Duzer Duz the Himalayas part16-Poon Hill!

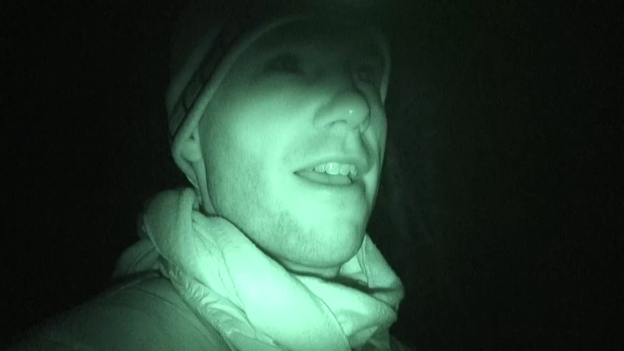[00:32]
and I imagine this will be one of the most beautiful sunrises of my life there's
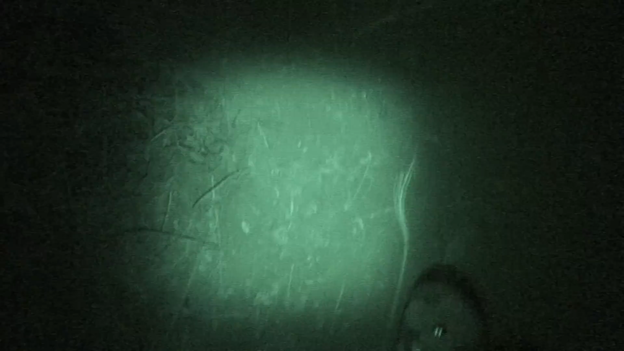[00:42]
so much moonlight right now the mountains are actually illuminated by moonlight it's gonna be tough for my camera to pick it up but it is pretty amazing right now it's marvelous night for my camera isn't great in low light so I opened the iris all